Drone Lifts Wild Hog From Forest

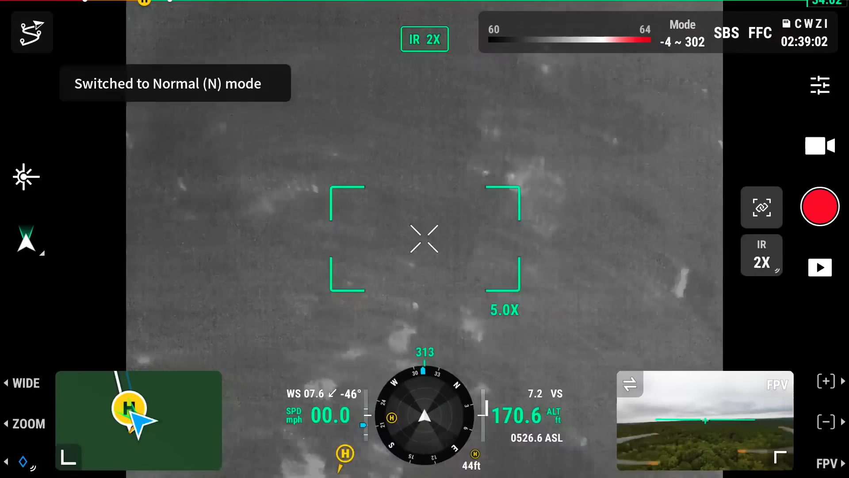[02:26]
I should have connected my phone. That canopy is hard to see through.
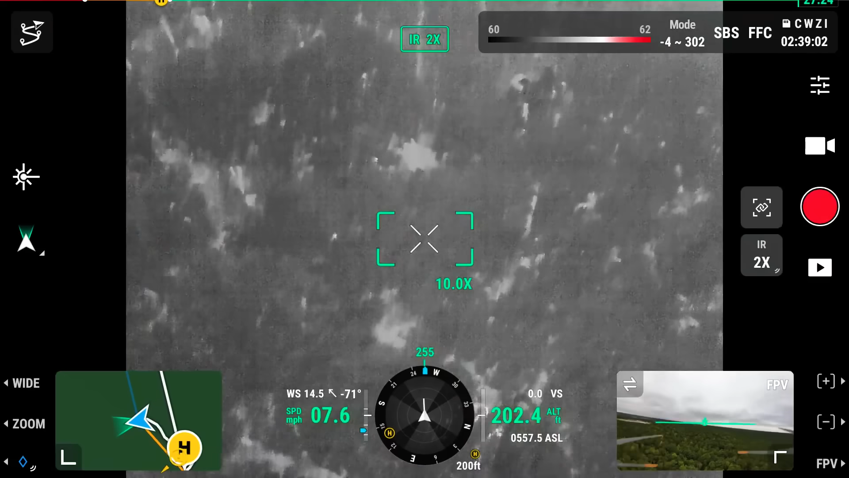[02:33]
Yeah, but in the heat with how... Let's go to wide. Geez.
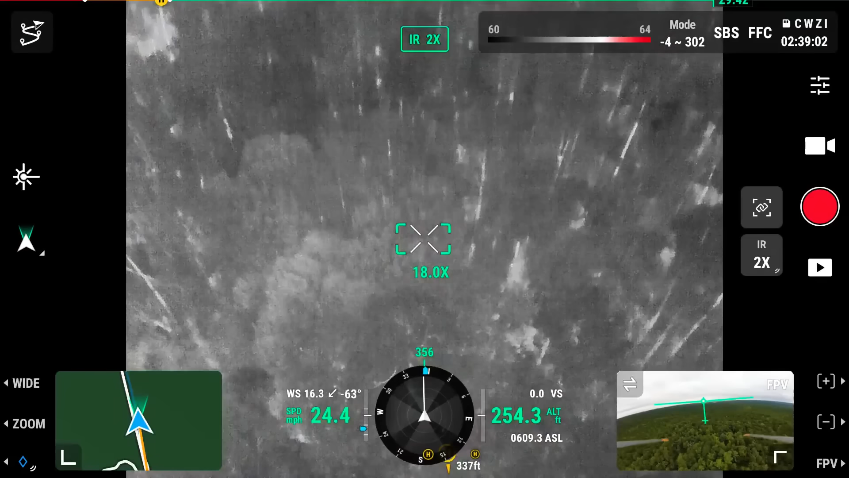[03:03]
Obviously, the only thing that we're battling is the canopy. Like, having leaves on the trees.
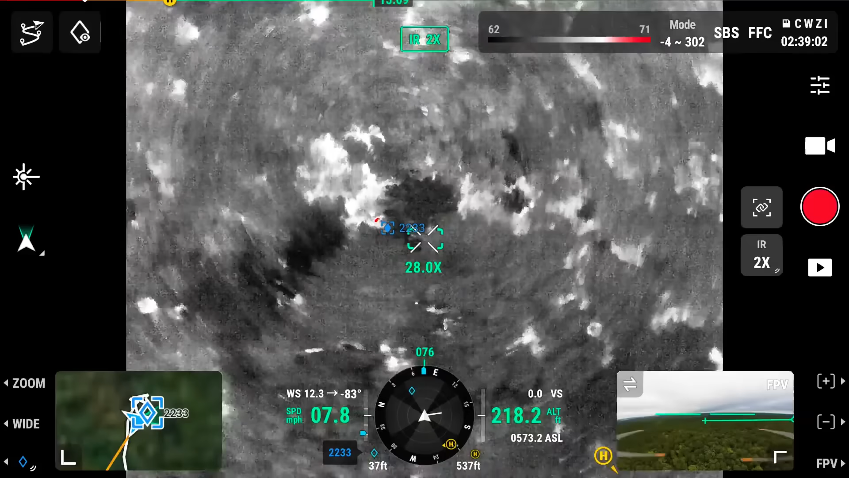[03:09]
If there's a heat signature, I'll still pick it up. Here we go, boys.
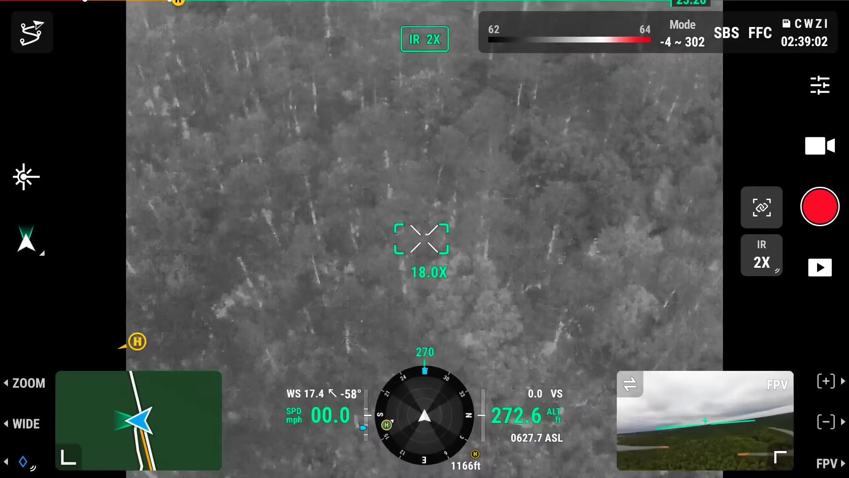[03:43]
What's that? I have no clue. Oh, a squirrel. A squirrel? Yeah.
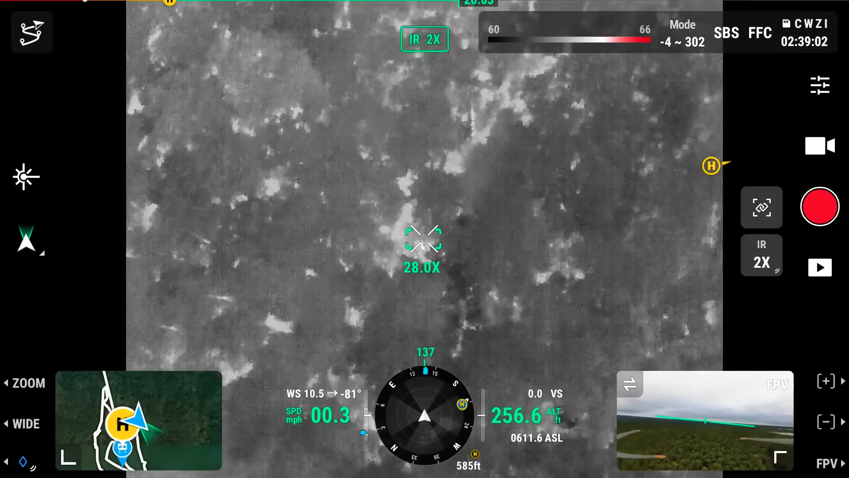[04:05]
There it is. No. Oh. Yeah, bro.